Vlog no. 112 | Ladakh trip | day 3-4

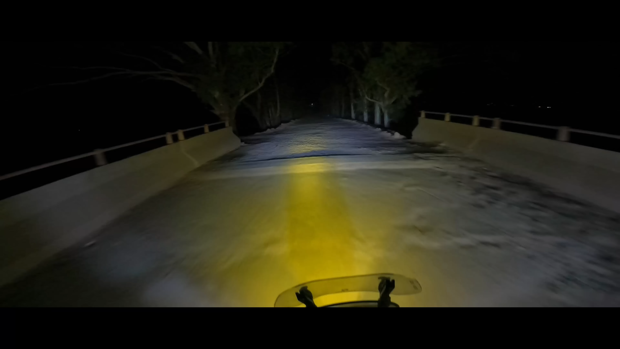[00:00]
भाई ये रोड देखो डायरेक्ट ऑफ रोडिंग, ये हायाबुसा है ना इसका लूसन।
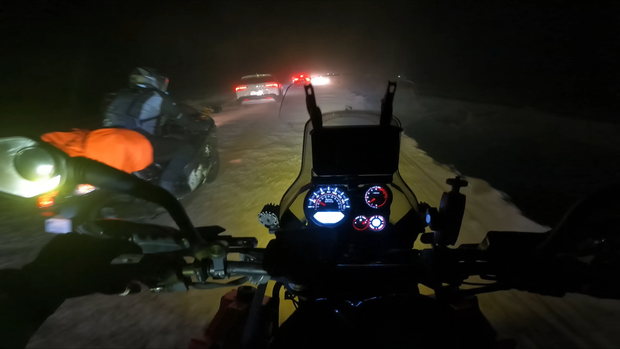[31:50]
ए यार क्या है, ए भाई लेकिन उसने वो रोड भी बता, अच्छा गावत ए सकते ना, कुछ दिख रहा नहीं है मेरे को।
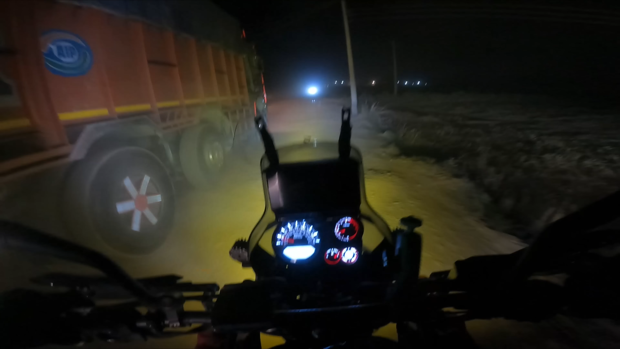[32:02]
अरे रुक मेरे को कुछ दिख रहा नहीं
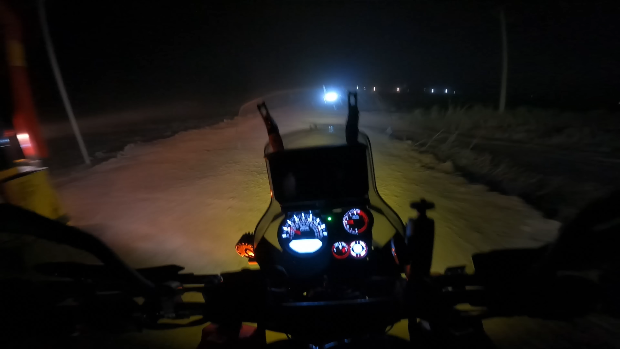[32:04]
है, अच्छे कटकट अक्का धुरला हो गया सामने का, लद्दाख। ए सकते ना, आहिस्ते है तेरी गाड़ी के इंजन इधर रहेगा सक्सू।
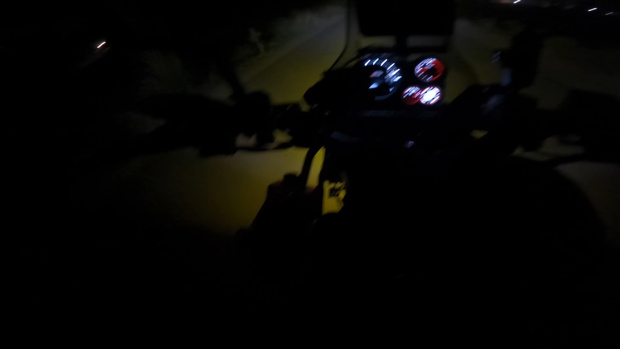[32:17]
गाइस ये जो रोड लाया ना, एकदम खतरनाक रोड लाया था, एकदम धूलीमय रोड, मेरे को तो एक टाइम पे दिखना ही बंद हो गया।
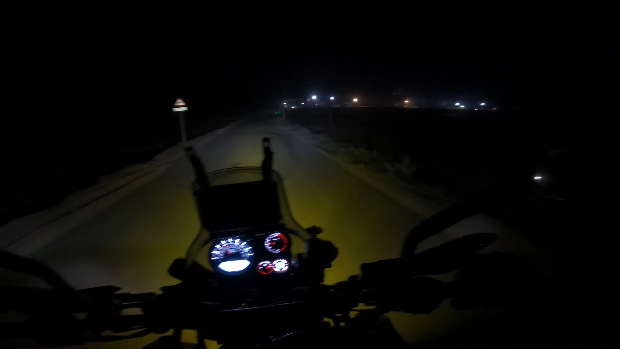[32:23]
पत्या ने जो रोड ढूंढे ना, ये पंजाब का कौन सा गांव है मालूम नहीं है। अजी मैं आ रहा हूँ यार आज, अगो भाई वापस से चालू खराब रोड।
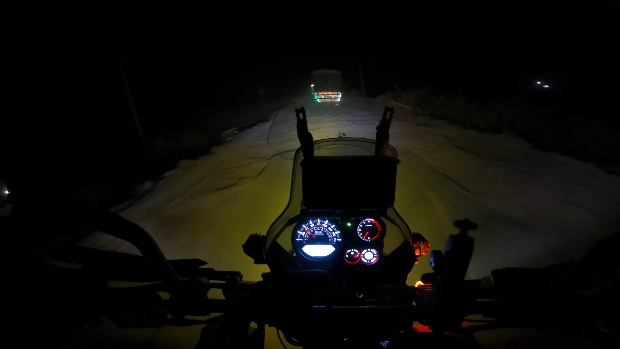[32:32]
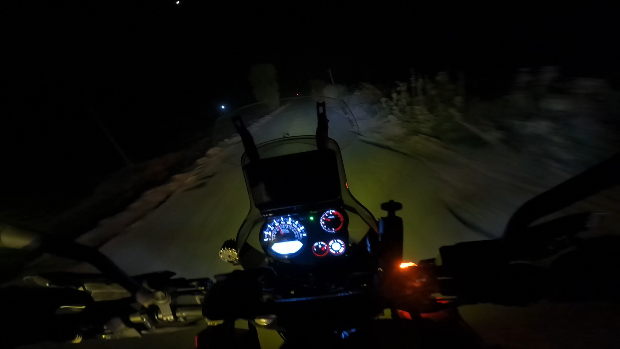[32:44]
वन साइड में तो निकल के आया गाइस, आपने देखा रहेगा, और बहुत बेकार है पता किधर भी लेके आ रहा है। और पते नहीं ये रोड थोड़ा अंदर वाला हाईवे छोड़ दिया पीछे, ये नया वाला ढूंढ के निकाला मार्केट में।
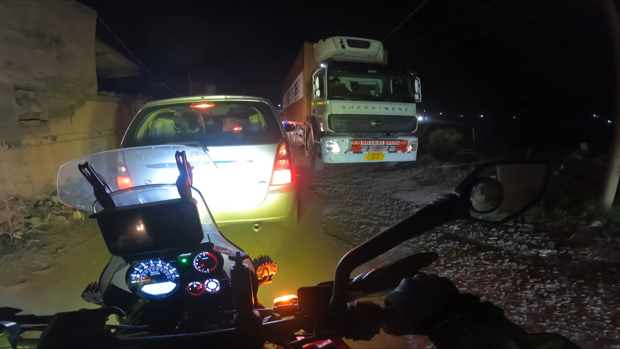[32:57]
और ये गांव से लेलैंड जाएगा श्रीमान, क्या रे ये गांव से लेलैंड जाएगा वो बीच पे से।
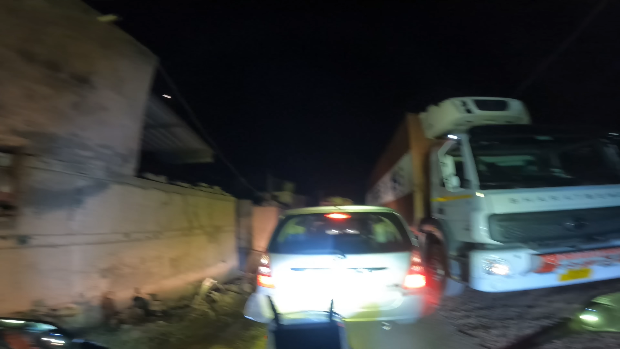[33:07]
सही है भाई, क्या क्या तोड़ते जाएगा क्या मालूम। अभी ये किधर जाऊँ, ए पत्या लेफ्ट राइट कुठे मारू पत्या। अरे श्रीमान कुठे जायचे मला सांग ना, किधर लेफ्ट मारू का राइट मारू।
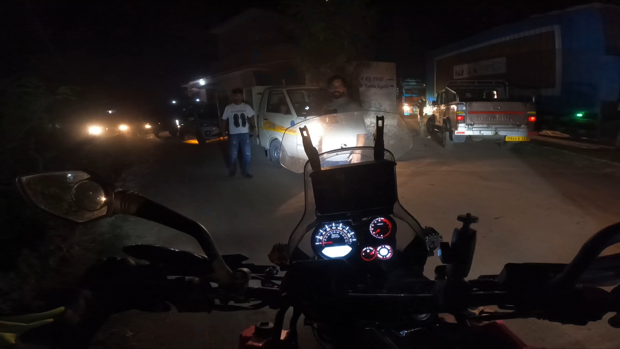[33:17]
काय माहित लेफ्ट नहीं है, चल ये वाट लगी पड़ी है यार इस पूरे गांव में।
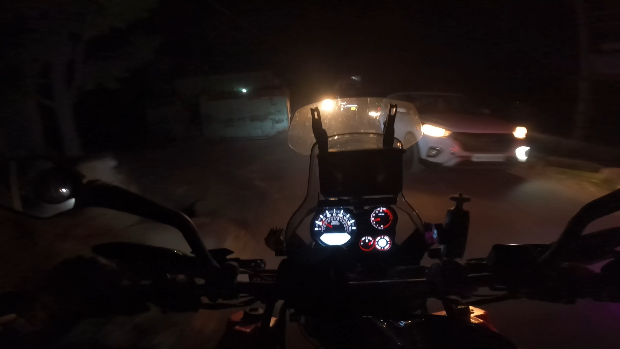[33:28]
तेरे को मालूम है क्या श्रीमान कौन सा, तो भी एक हाईवे बंद है ना बंद, तो गूगल मैप ये रोड बता रहा है।